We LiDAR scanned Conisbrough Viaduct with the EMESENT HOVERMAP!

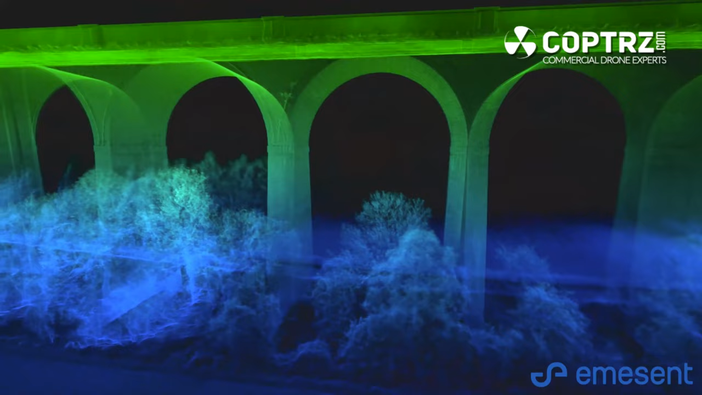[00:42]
so plus and the full autonomy package.
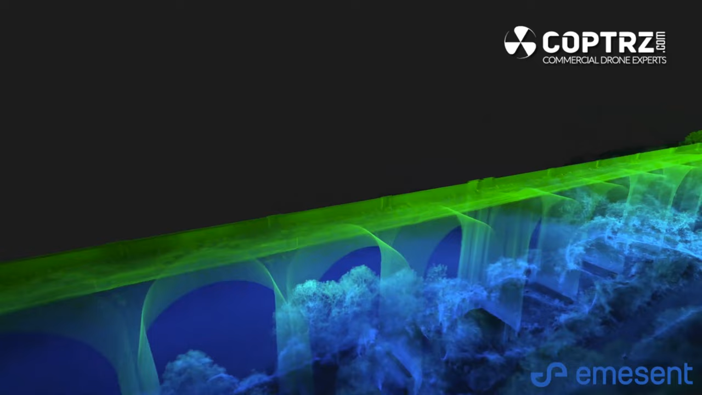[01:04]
We're here today using the Hovermap system as a fast and efficient way of collecting survey data.
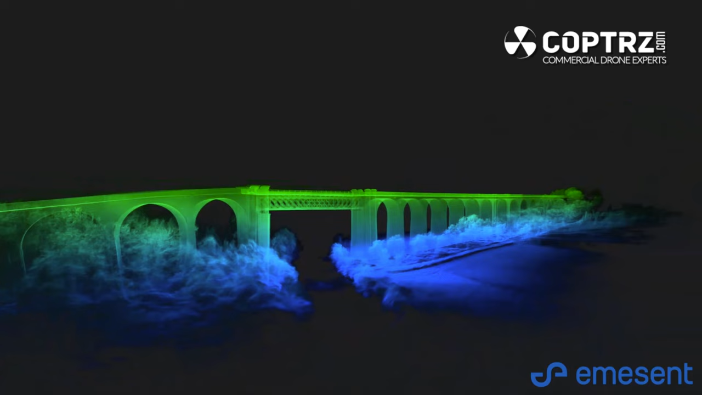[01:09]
This traditionally would have taken a couple of days utilising a laser scanner, and we've actually managed to complete the survey today in two flights on the M300 RTK, which took a total flying time of 50 minutes.